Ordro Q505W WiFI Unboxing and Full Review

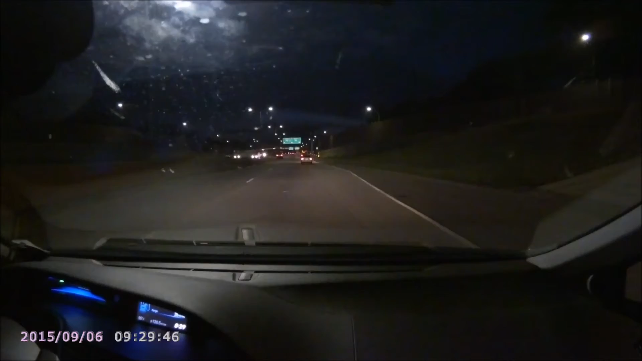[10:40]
Now the night footage is equally impressive. It's nothing mind-blowing but for a really cheap camera or really affordable camera I should say with some pretty unique features I thought the video quality was pretty good at night. As you can see I can read all the stop signs or excuse me the street signs. You can see clearly all of the lights aren't adding too much bloom or anything to the picture. Everything just looks well defined.
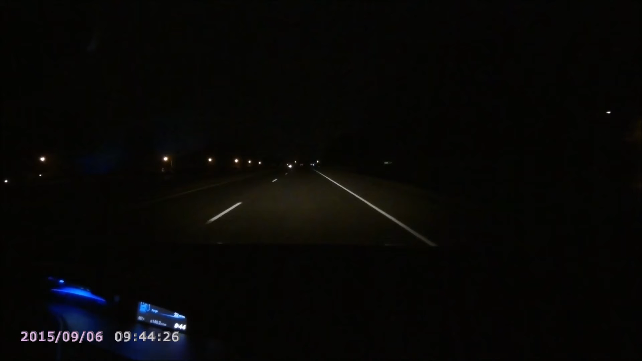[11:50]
It is really dark but that's pretty much expected when there's so few street lights on a road like this. Overall I couldn't knock it against it or anything because this is pretty standard I would say. I would expect it to at least look this good. It's not the best I've seen but it's definitely better than a lot of the $100 cameras I've used in the past. So I just wanted to touch on the app a little bit. I don't have a second device to record it in action so I just have screenshots.